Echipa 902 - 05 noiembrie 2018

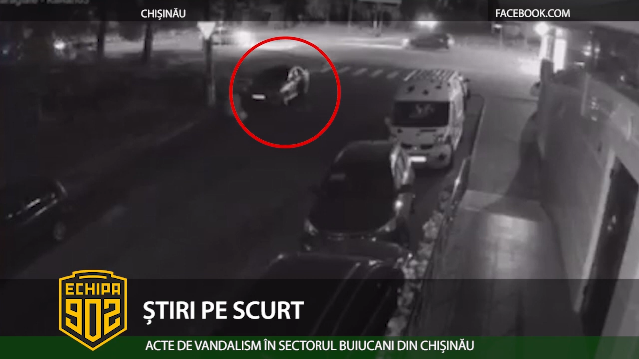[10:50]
pe strada Ionluca Caragiale, intersecție cu Alba Iulia. Acesta a atașat și o poză cu mașina puțin deteriorată.